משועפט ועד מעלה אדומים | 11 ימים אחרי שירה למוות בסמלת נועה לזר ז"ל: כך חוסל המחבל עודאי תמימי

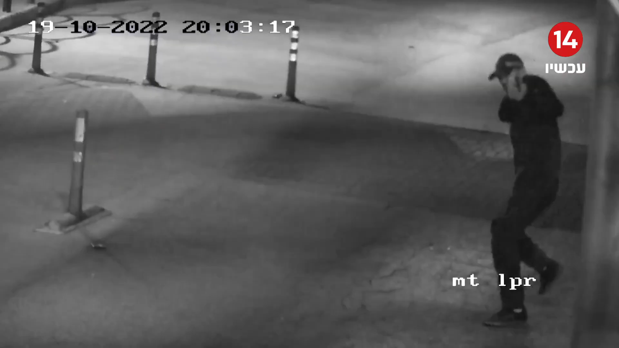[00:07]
המחבל שביצע את הפיגוע הרצחני במחסום שואפת לפני 11 ימים